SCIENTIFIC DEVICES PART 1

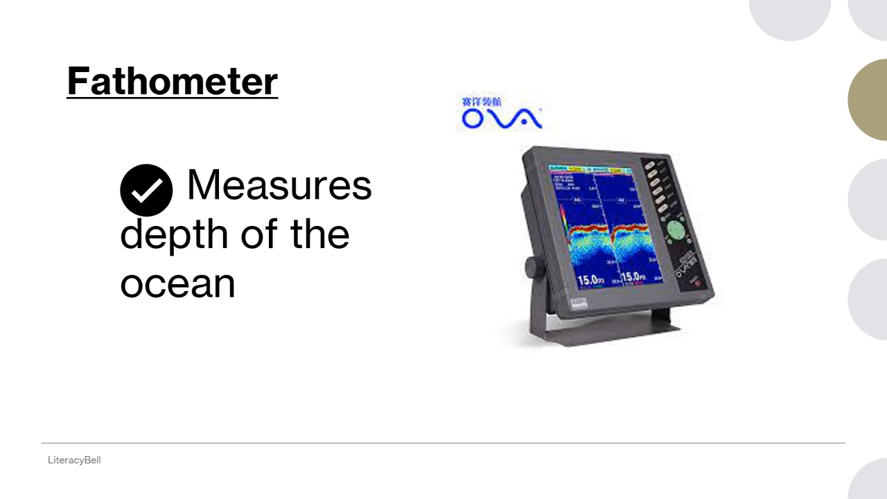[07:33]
We can observe at some places of the ocean the part is shallow and some part it is very deep. How it is measured? It is measured with the use of fatometer. The next device is galvanometer.